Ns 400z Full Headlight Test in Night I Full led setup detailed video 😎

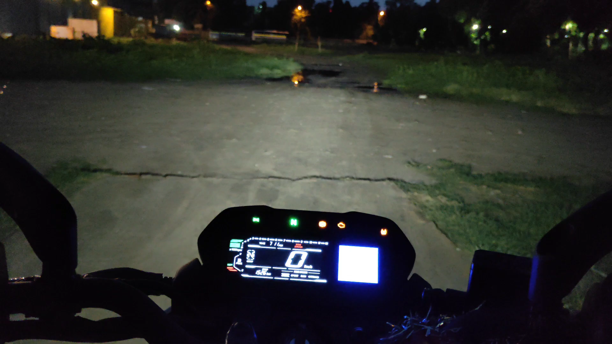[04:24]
यह तो देखिए अभी जो बेसिक वाली जो है सिंपल वाली लाइट है जो यह दो मैंने आपको स्टार्टिंग
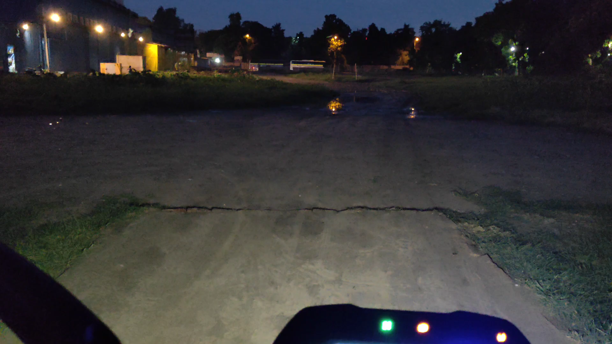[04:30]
में दिखाई ती आप देख सकते हो उसी की कितनी अच्छी रेंग आ रही है और एक बार मैं हेड लाइट आउन कर लेता हूं लो भीम तो यह देखिए यह है राइक की लो भीम और